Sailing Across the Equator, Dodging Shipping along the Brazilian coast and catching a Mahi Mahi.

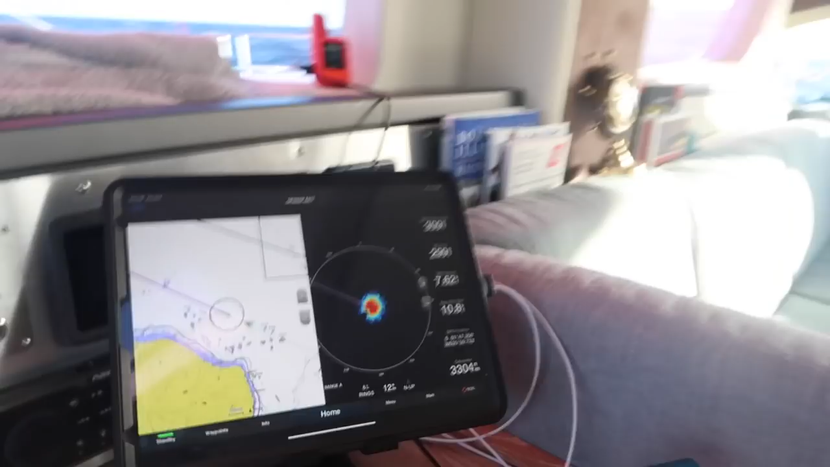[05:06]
So this is our chart plotter that we have out there, but we also have in here.
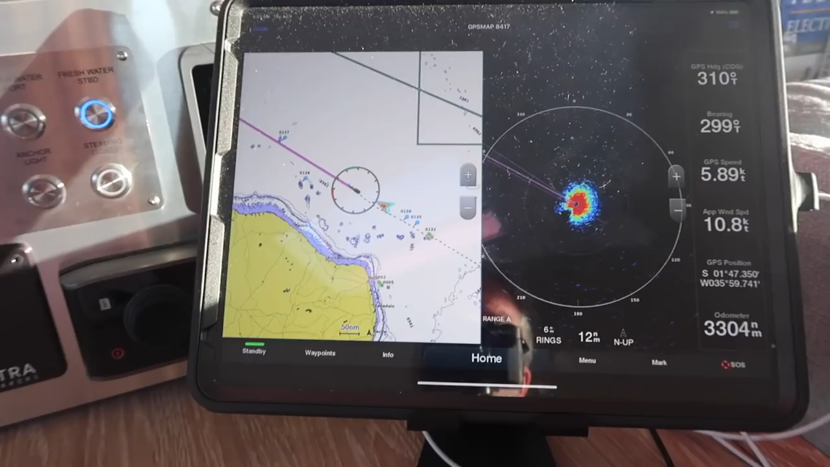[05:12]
And I just wanted to show you a couple of things that are kind of interesting. So go here, click this, get this grid to the full screen.
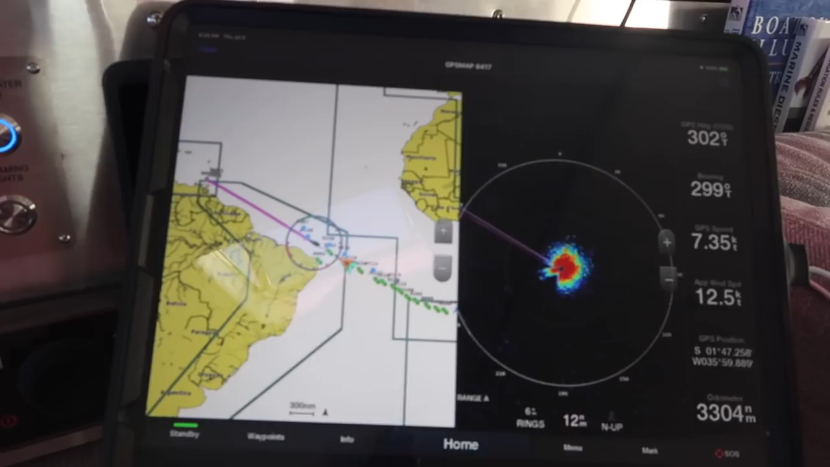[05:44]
So we have the radar, which you can see any ships that don't have AIS.
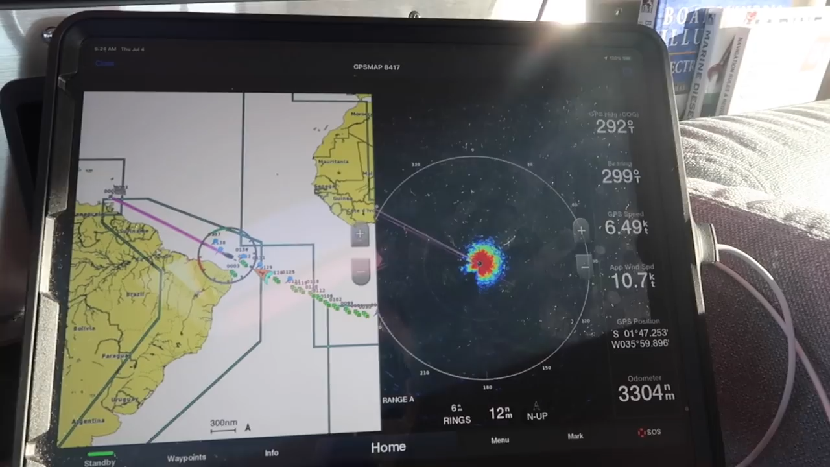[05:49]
If there was a boat with an AIS transponder, they would show up not only here, but here. Let me zoom in this one a bit more.
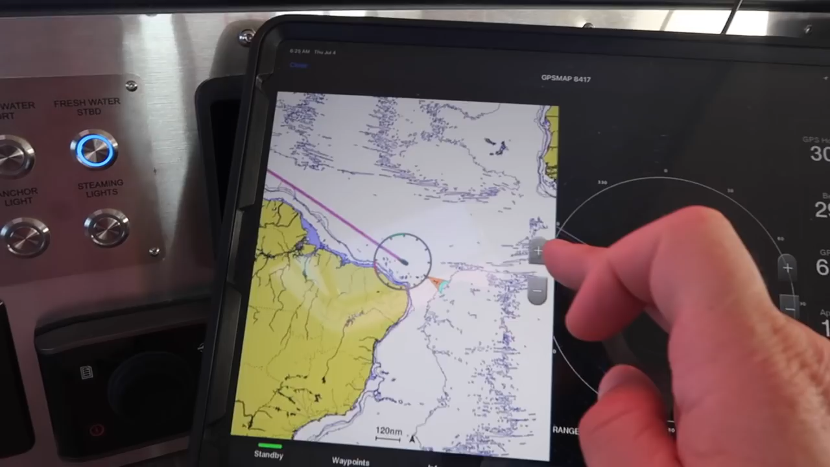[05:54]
So you can see our path a little closer to the shore of Brazil.
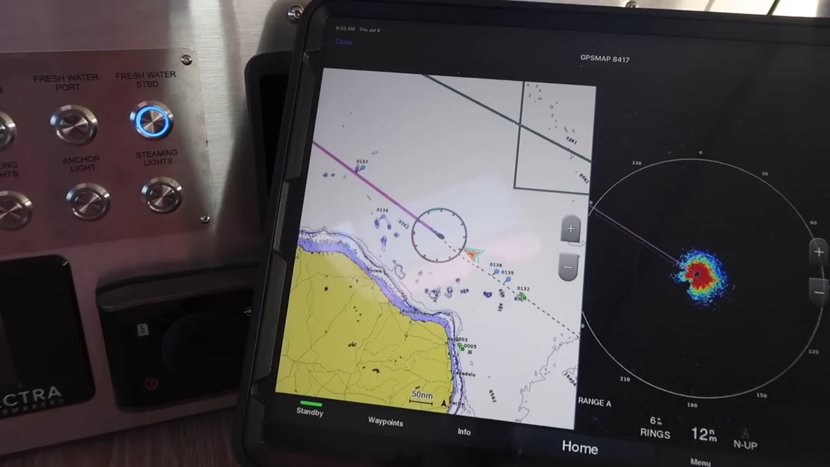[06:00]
So we've marked some shallow spots. None of these are islands per se, but they're just shallow areas. I don't know. Somebody's marked a few of them just to make us aware that they're there.
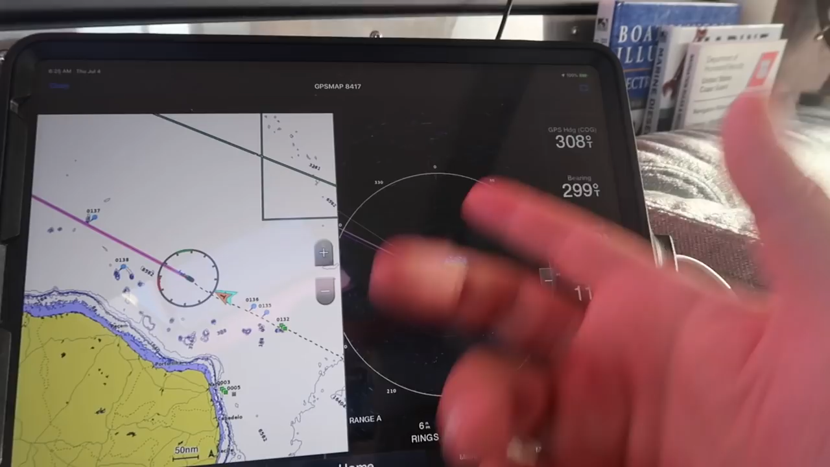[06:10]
This obviously has nothing showing right now. There's no boats, no storms. If there were storms, you'd see like a blob like this, but down here or up here, wherever the storm was, you'd see it.
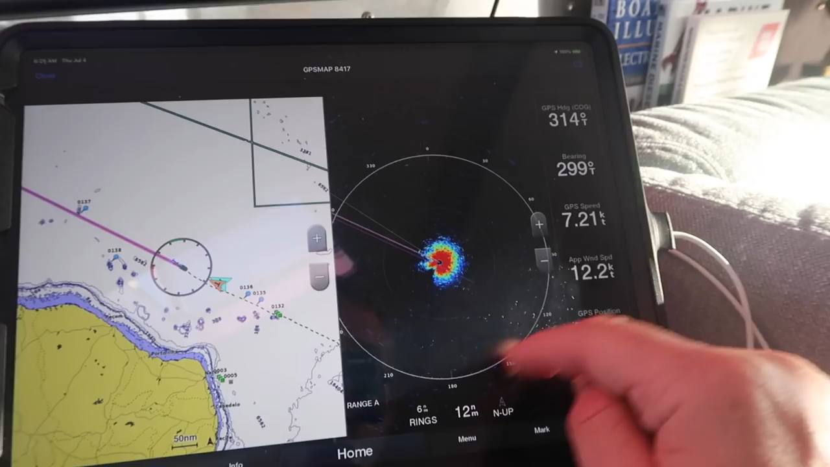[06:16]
And of course, any ships or AIS that would show up on both.
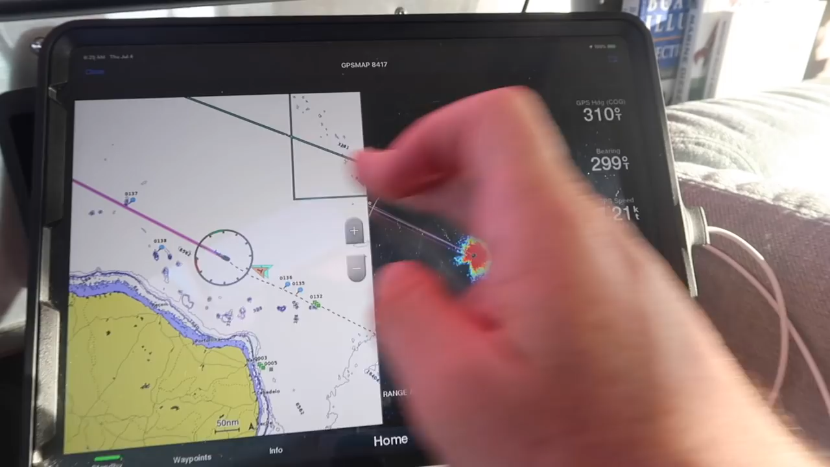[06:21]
So we have nothing that I have to look out for now. Some of the other things, this is our odometer since leaving, I think, Namibia. So we've got more than that number of miles done, but that's that.
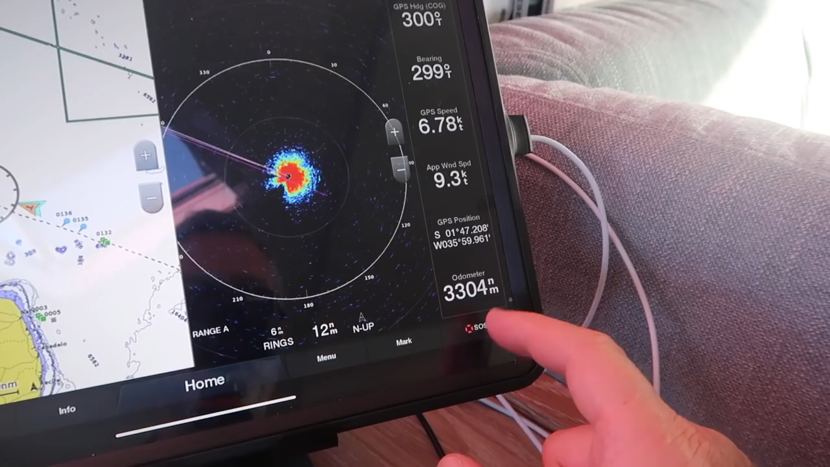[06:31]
This is the apparent wind speed in knots.
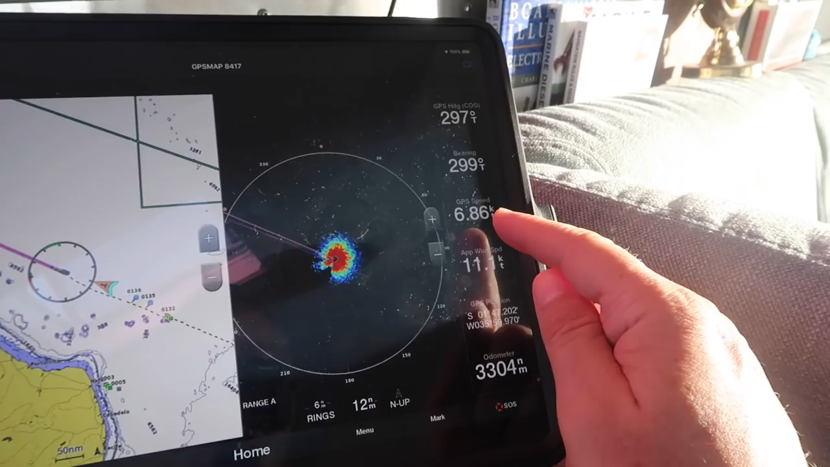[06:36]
This is our GPS speed in knots. This is the bearing that we're heading on, and this is the bearing to our endpoint in Grenada.
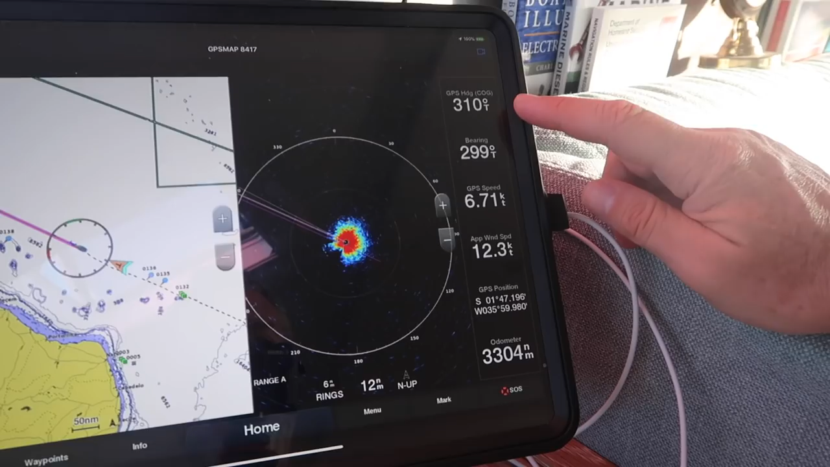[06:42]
So yeah, so right now we're sailing pretty much dead downwind, as you can see from this thing. Almost straight downwind.
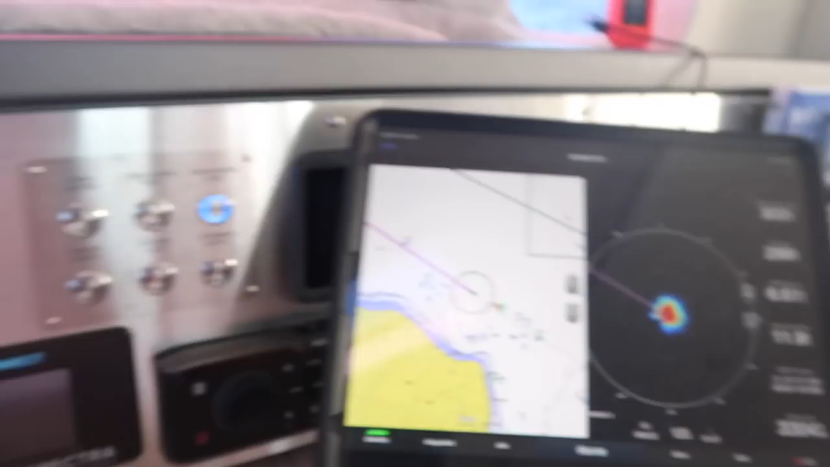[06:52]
I think we're on a wind angle of 178 degrees, and that's to keep us as close to on our line as possible as the wind swings around.
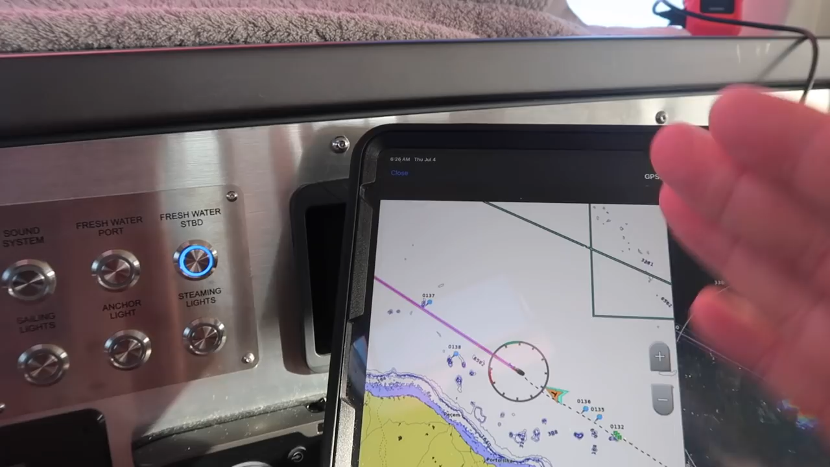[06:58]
Hopefully it goes a little more east because we're on a starboard tack. If it goes any more south, we're actually going to have to jibe or go off course a bit.
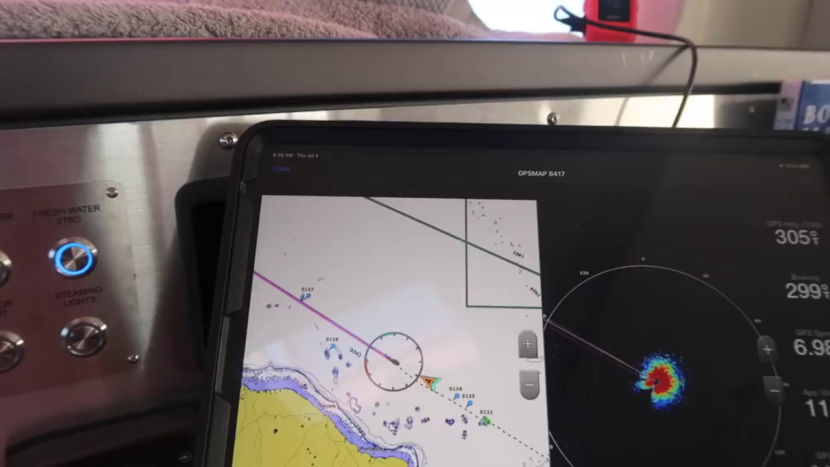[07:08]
Probably we just go off course a bit because it's not forecasted to come from the south. This is about as far south.
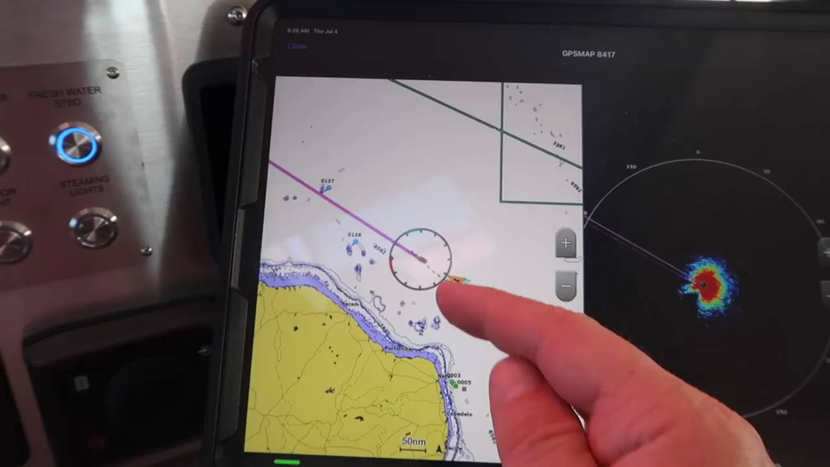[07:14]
Those are the wind angles right there. This is about as far south as we've had lately.
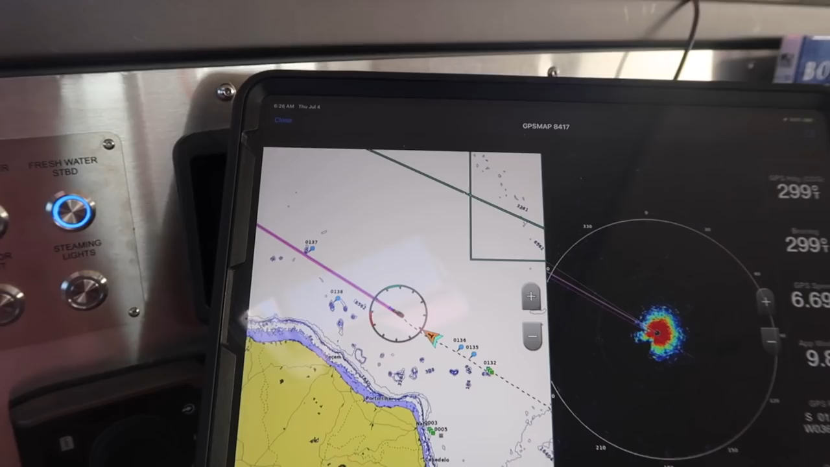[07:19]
So if it goes more back easterly, then we'll be able to not be at 178 degrees of the wind.